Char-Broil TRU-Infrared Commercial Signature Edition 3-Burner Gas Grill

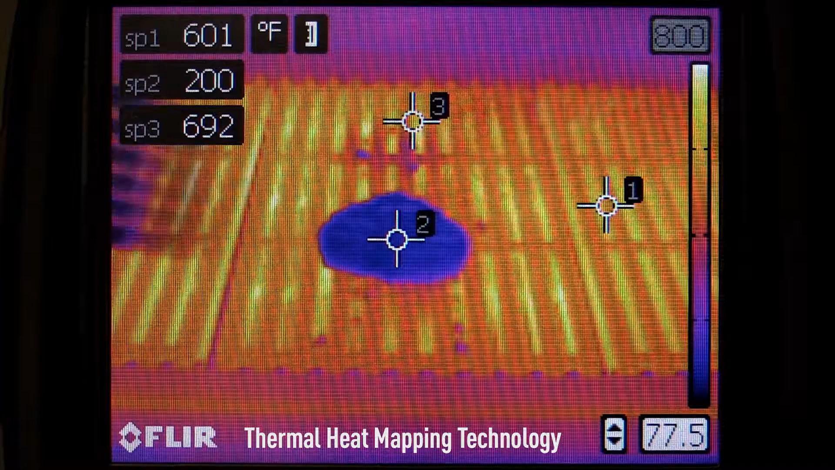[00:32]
That even heat makes it easy to tend your food knowing there are no hot or cold spots across the cooking grays and any drippings are instantly vaporized.
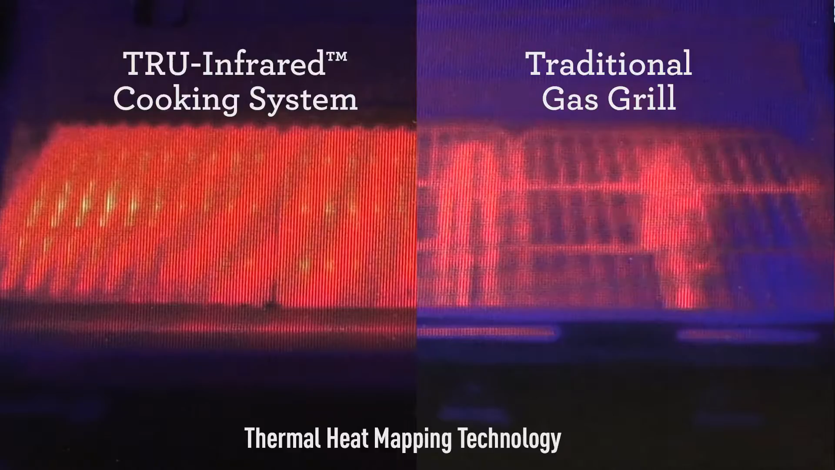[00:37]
The smoke and steam produced infuses moisture and flavor back into your food.